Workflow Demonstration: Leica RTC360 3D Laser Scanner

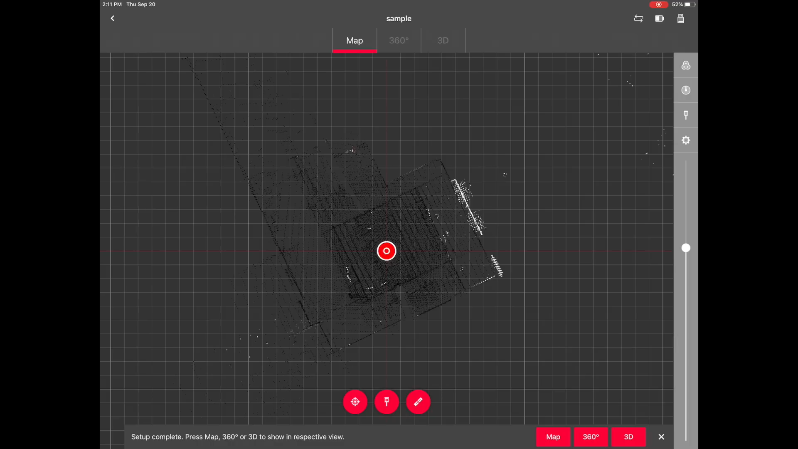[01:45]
Now that the scan is complete, you'll notice that the data appears on the screen of my iPad. Now the first scan is complete, we're going to pick up and move this unit.
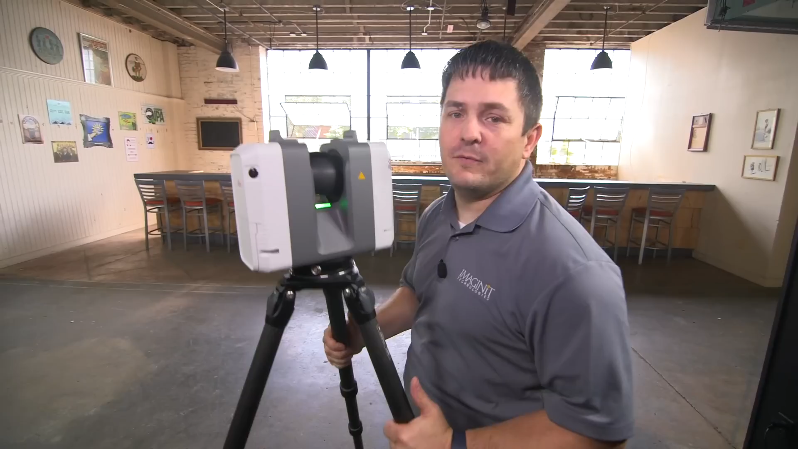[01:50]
The data will be field registered because this unit does have a built-in GPS and altimeter. Now that the second scan is completed, you'll notice that the second scan appears on the iPad.
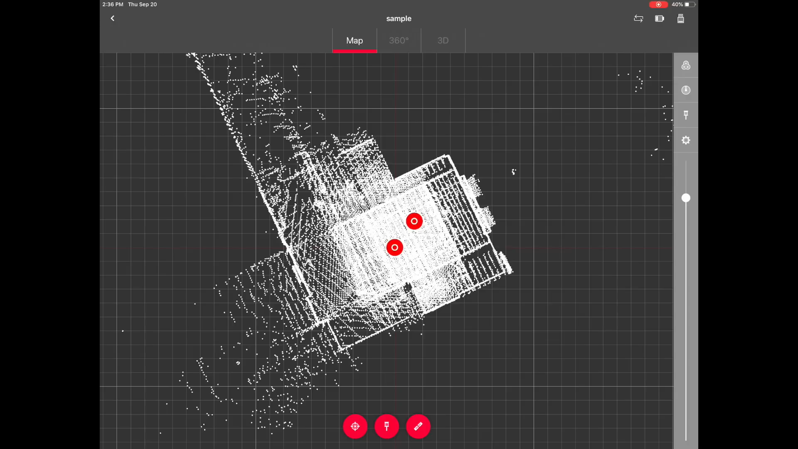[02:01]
What we want to do here is be able to link those two together. I can do that by simply hitting the link icon. It's going to ask you to pick the first one.
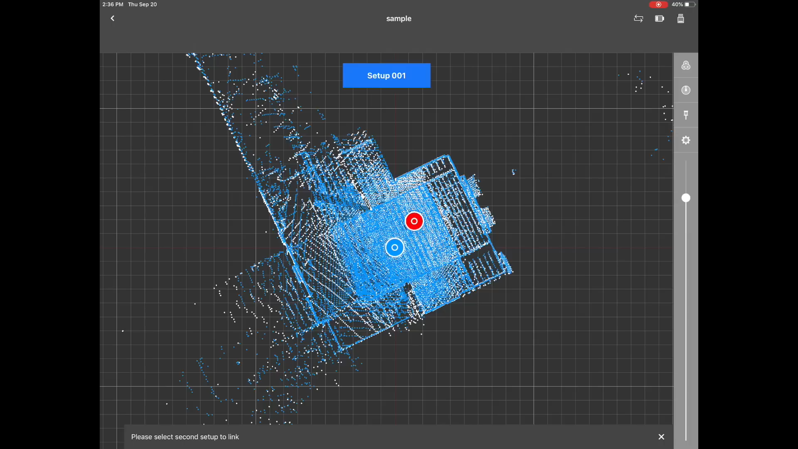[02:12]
It's going to ask you to pick the second one. When you do, at the lower right hand corner, it says start alignment.
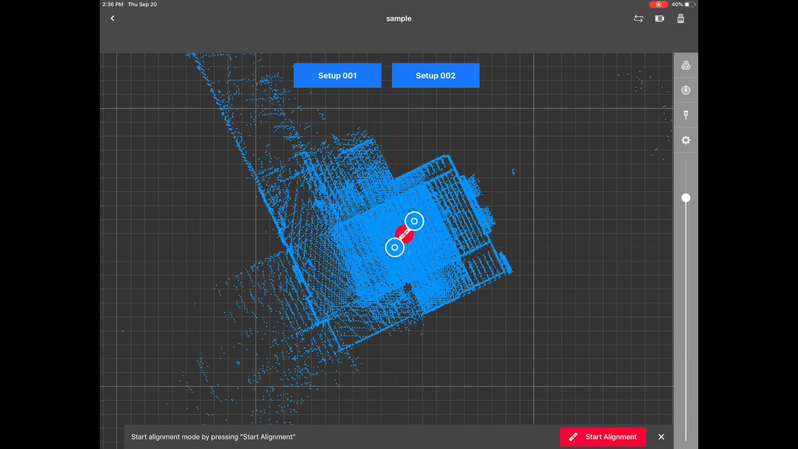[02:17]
I can choose start alignment. You're going to notice that the data is pretty much already put together.
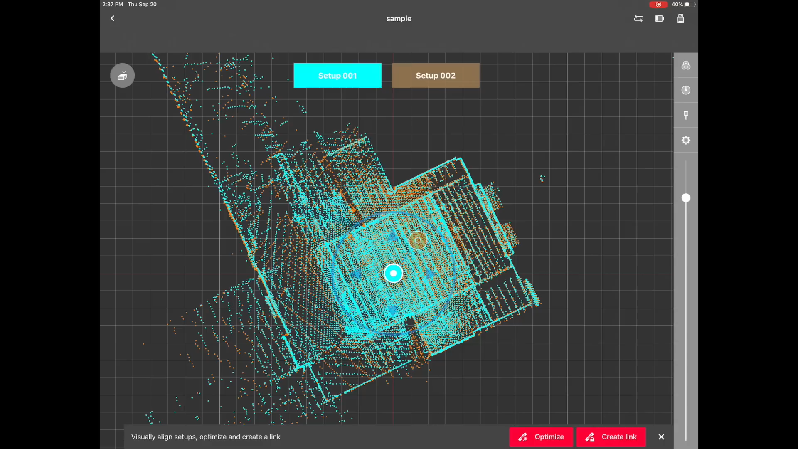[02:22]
The only thing we need to do is hit optimize. Once we optimize it, it's going to better fit it together. Then we hit create link.
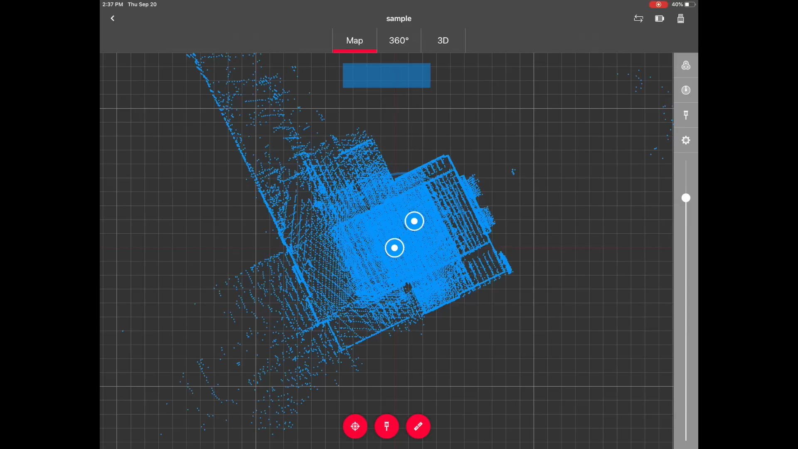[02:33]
Now that that link has been created, we have two or three options that we can work with. The first one being I can look at a 360 degree view of the scan.
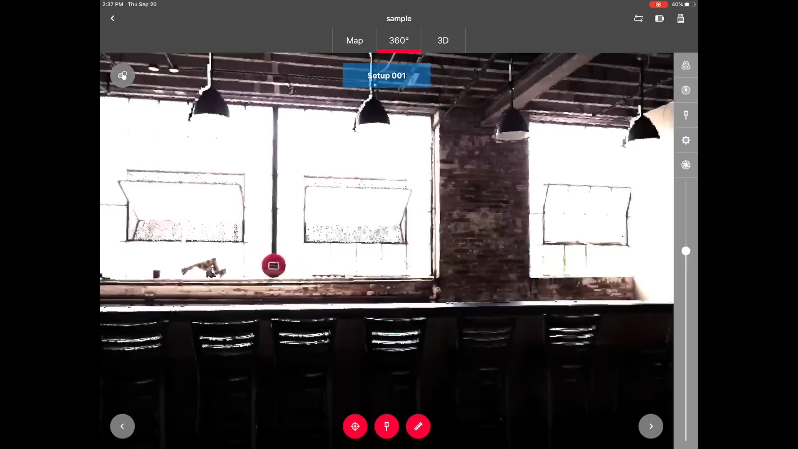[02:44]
I can use my scroll wheel to adjust the brightness of the photos. I can also come over here at the top and hit 3D view.
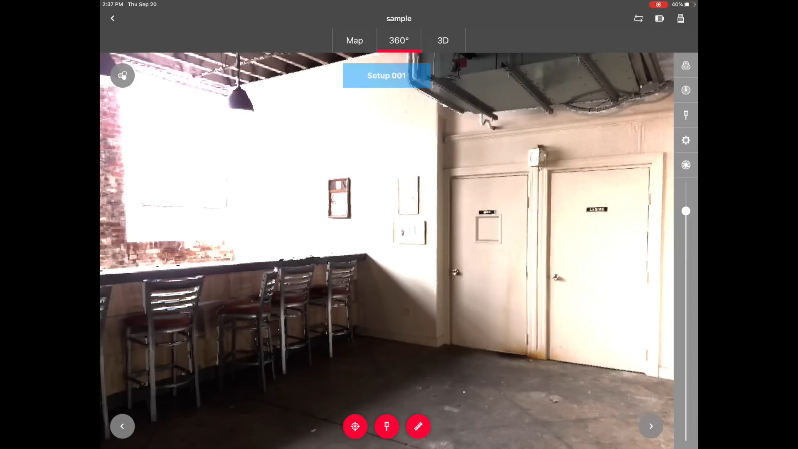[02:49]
On my settings, I can turn my point cloud color to true color,
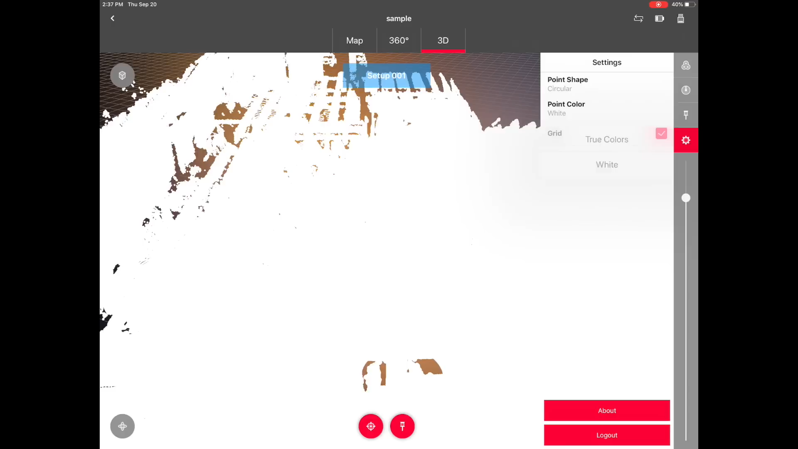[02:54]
which is going to allow me to see that information in the actual point cloud.
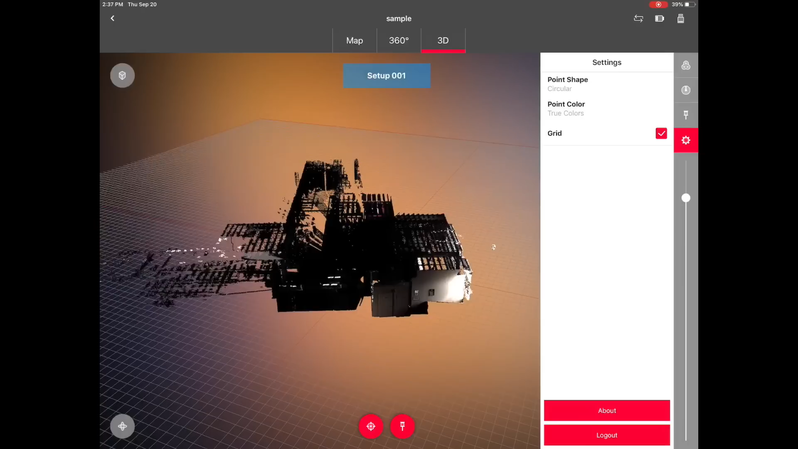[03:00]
Now that we've confirmed the registration on our iPad, we want to transfer this data directly to our laptop.